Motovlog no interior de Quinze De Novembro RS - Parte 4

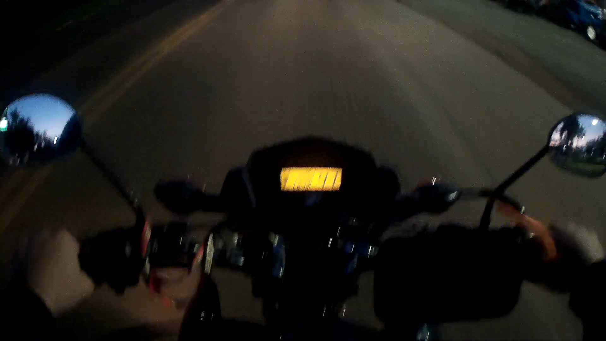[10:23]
aqui acho que é tudo de 40 por hora pela placa. É, já é 15 para 7 da noite.